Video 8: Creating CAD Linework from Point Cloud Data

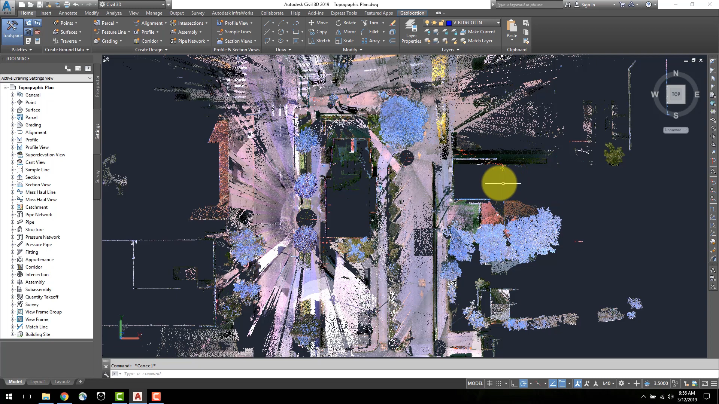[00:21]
The first thing I will do is create the outline of the main building. To do this, I will isolate the building from the rest of the data to make it easier to visualize and draw on. Open the point cloud manager under the point cloud toolbar.
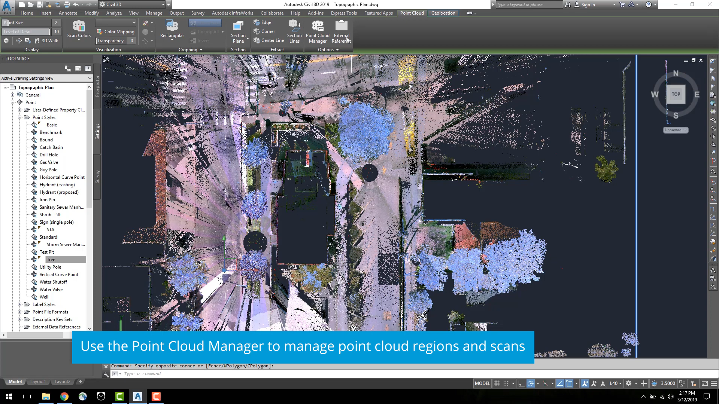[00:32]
This manager allows you to view and manage point cloud regions.
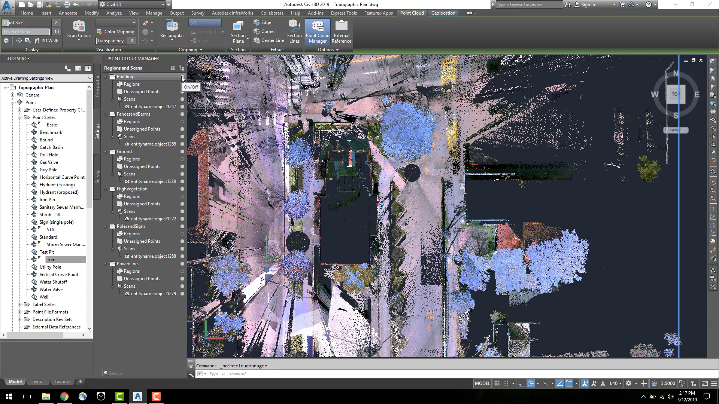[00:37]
In here, you can control the visibility of point cloud regions, shift the perspective to the point of the scan,
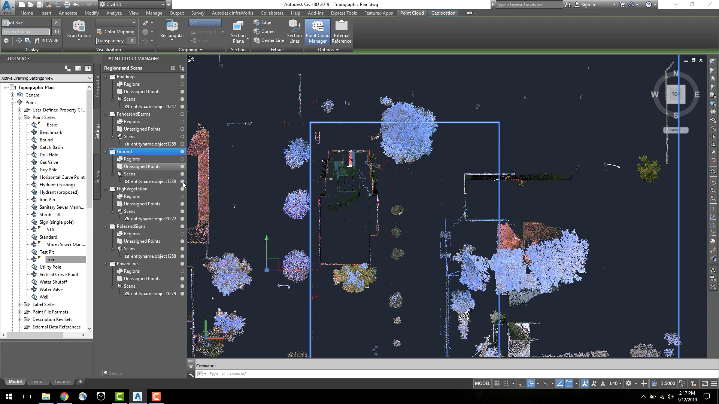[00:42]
and search and rename regions of the scan. I will toggle the boxes beside each region to hide the visibility until only the building's regions is displayed.
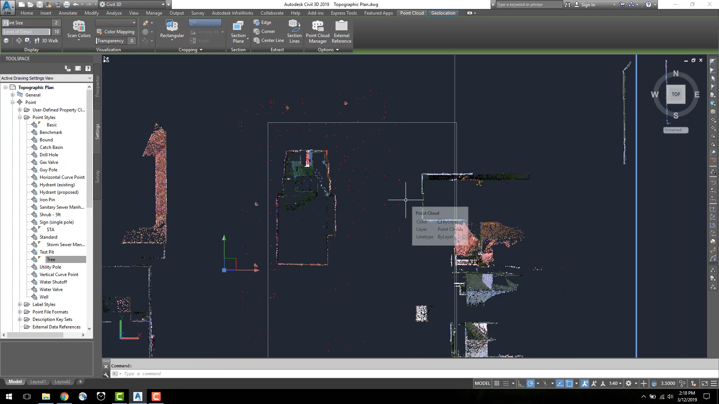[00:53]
Next, select the point cloud and in the crop in tab, select polygon. I will crop down as close as possible to the building and select to keep the inside.
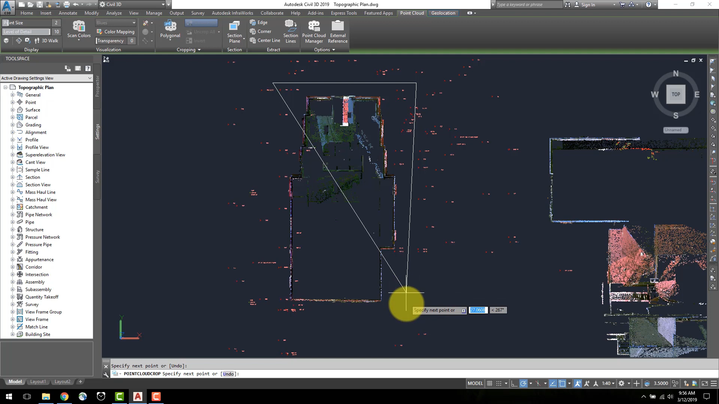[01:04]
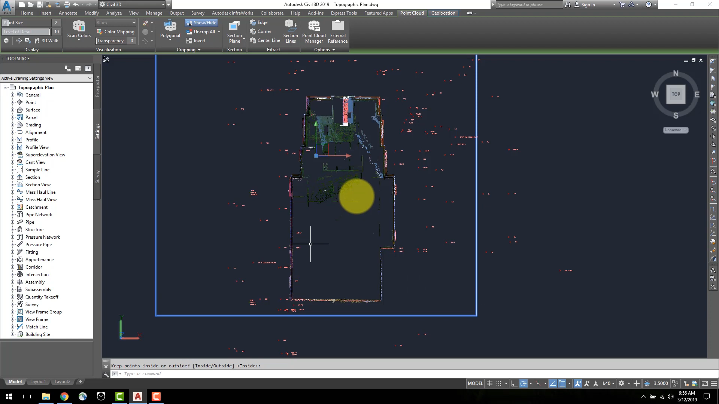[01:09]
To view all the data once more, simply select the uncrop all command in the top ribbon. Another trick to bring more detail to this outline is the color map.
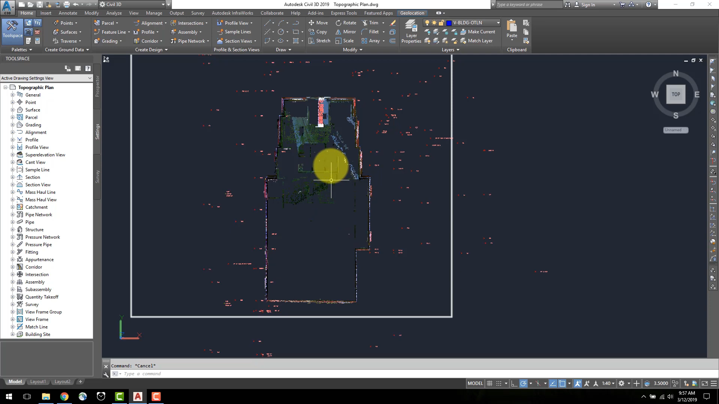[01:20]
Under the point cloud visualization tab, you can toggle the visibility to elevation.
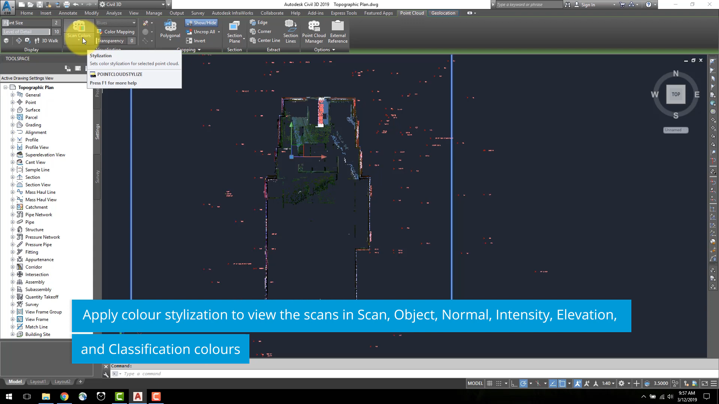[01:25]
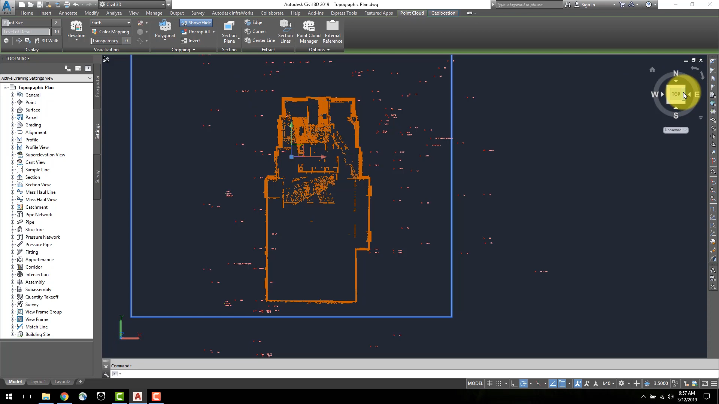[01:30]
Select the color mapping and a new dialog will appear where the colors can be set based on the elevation of the point cloud. I will change the color scheme to spectrum to show a broader range of colors. Now only the color red is displayed. This spectrum has been applied to the entire point cloud. To change the colors of the building, we can change the range of the colorized points. Uncheck the apply to extents of the point cloud box, and here the maximum and minimum elevation can be reset.
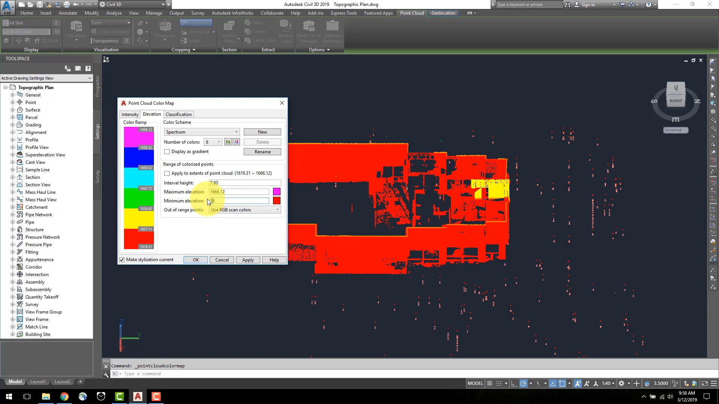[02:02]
As shown here, the building is between the elevation of 1620 and 1630, so I will reset the maximum and minimum elevation.
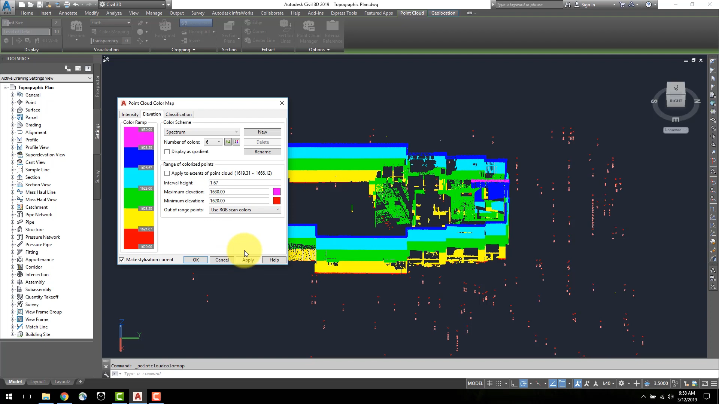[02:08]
This is a useful tool to see the different details in the building.
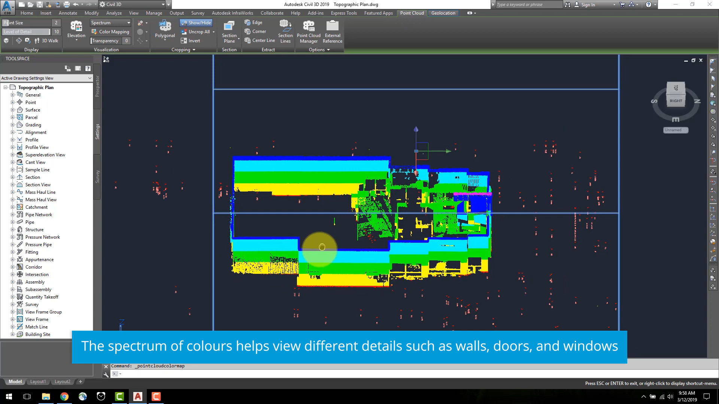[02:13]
From the top view, I can see that the building corners are marked by the blue outline of the building.
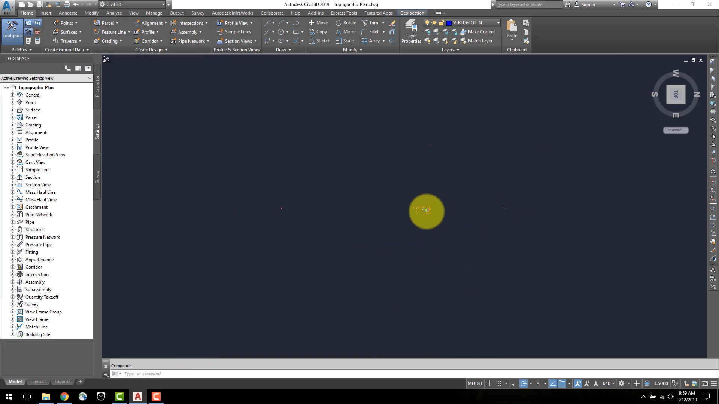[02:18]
To better define the building corners for line work creation, I will crop out the bottom half of the building.
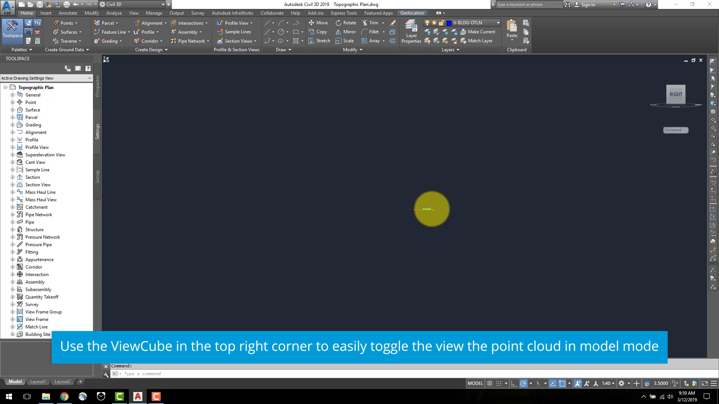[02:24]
Firstly, toggle the view to a side view and select the point cloud.
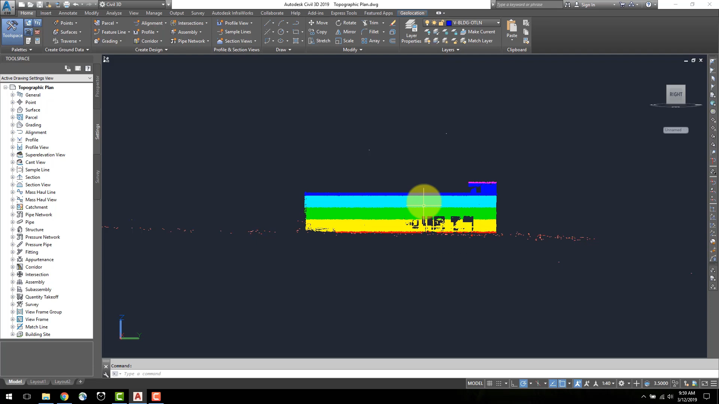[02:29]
In the top point cloud ribbon, select the rectangular cropping tool.
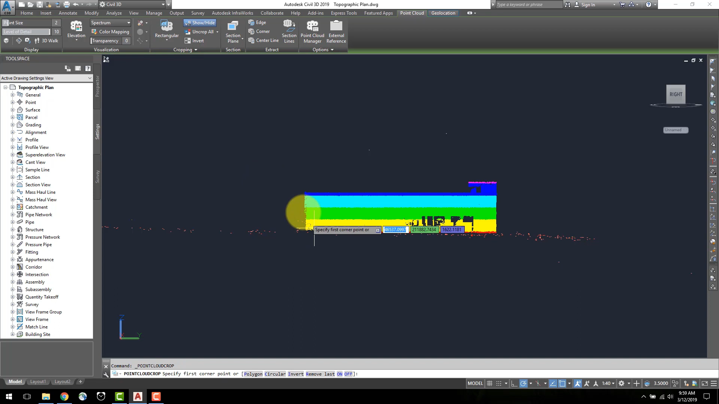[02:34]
Highlight the bottom half of the building and keep the point cloud outside the selection.
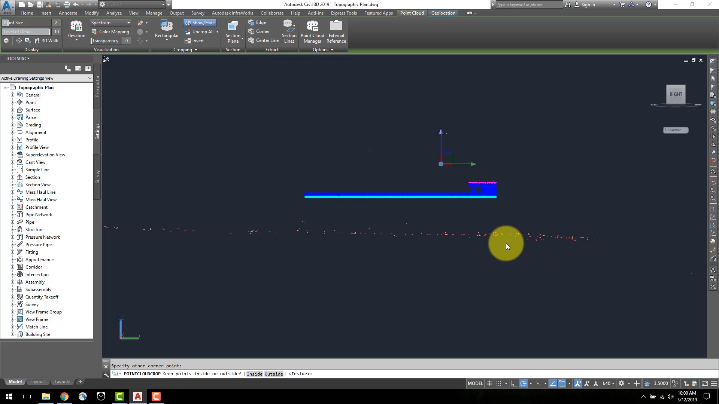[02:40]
From the top view, a clear outline of the building is shown and I can create my line work.
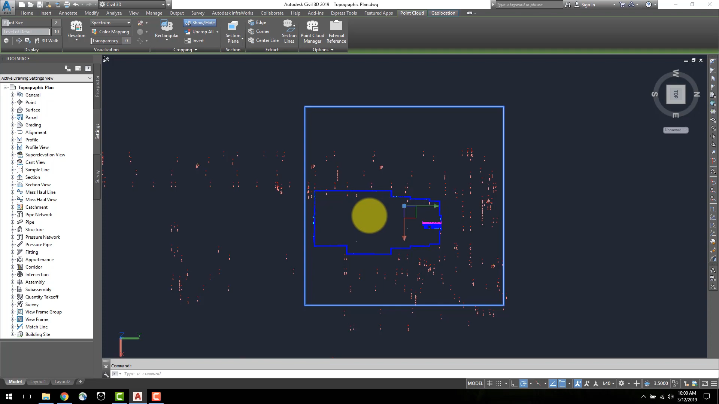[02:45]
Once complete, select uncrop all in the point cloud ribbon to display all point cloud data.
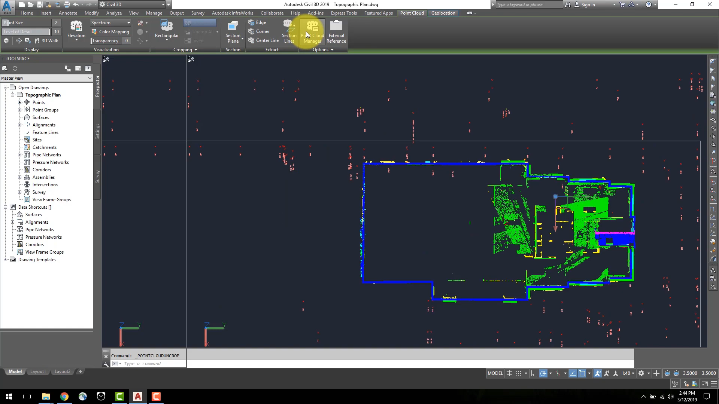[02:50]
To better visualize the data, I will toggle the visibility to intensity mode. Select a point cloud region and in the top ribbon under visualization, select the drop down and intensity.
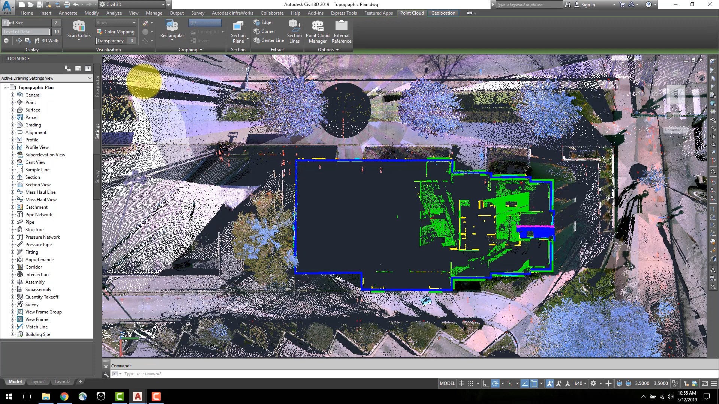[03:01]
I will change the transparency to 75 for easier viewing.
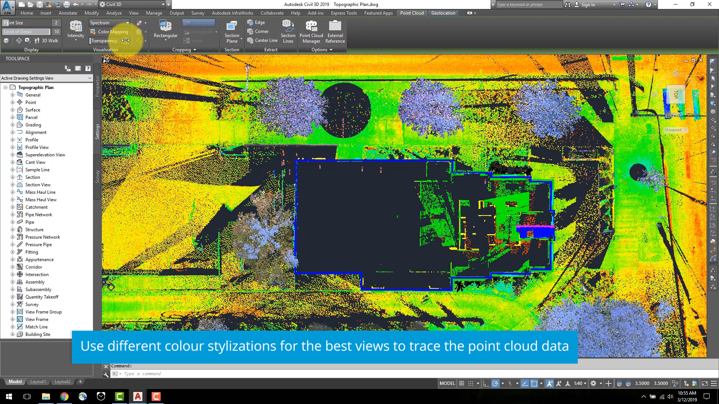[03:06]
From here,